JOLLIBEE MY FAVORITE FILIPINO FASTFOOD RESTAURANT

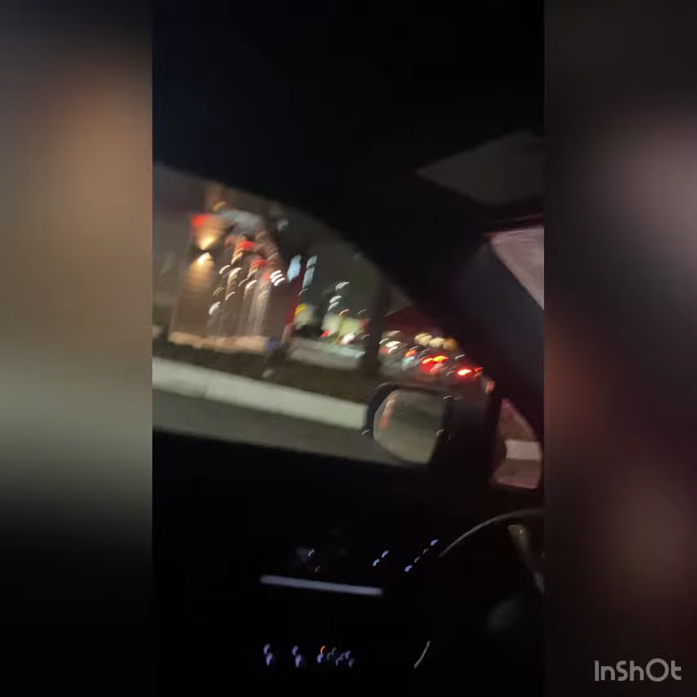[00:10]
We are in the long lane for Jalibi, oh my gosh